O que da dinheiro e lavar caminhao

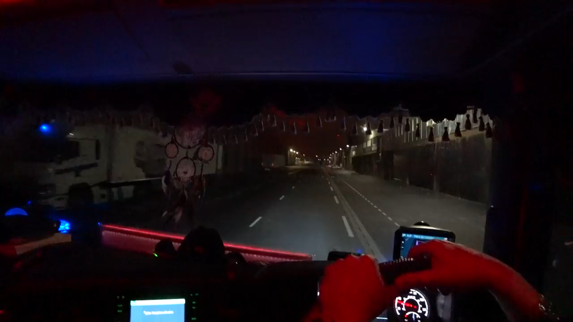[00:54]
e aqueles momentos que a gente tem sorte, e nós não vamos de barco, né, senão a gente vomita.
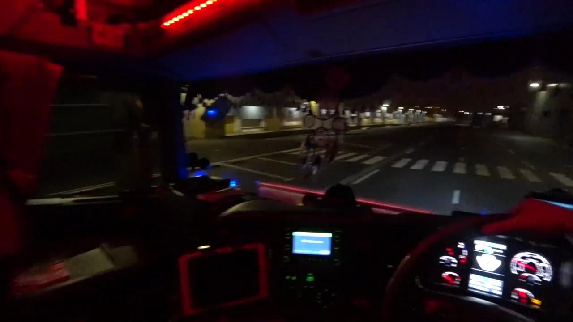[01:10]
Vamos só fazer essa, sair dessa cidadezinha aqui, a gente tem muitos que seguem o canal e com essa aqui, né, acho que eu tinha que ter virado ali, ou aqui, que cai na rotatória lá,
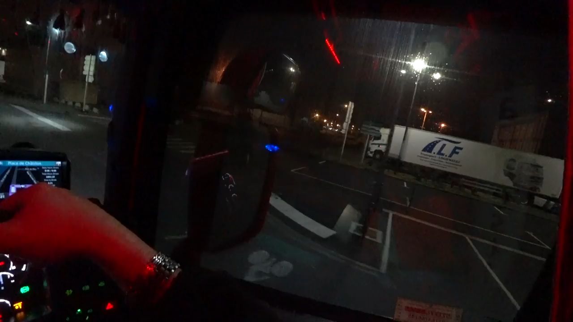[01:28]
como é que é, não, nem essa aqui também não, mais pra frente, não, essa aqui dava.